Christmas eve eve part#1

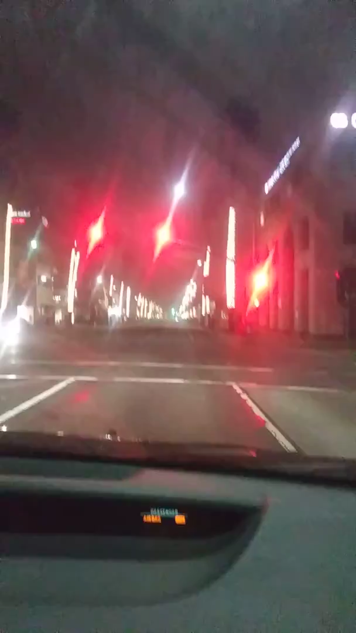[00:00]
we've been driving for like what how long 10 5 10 minutes now I should have done this 10 minutes it's Christmas Eve Eve and nobody's here the whole it's Beverly Hills it's empty it's 142 Christmas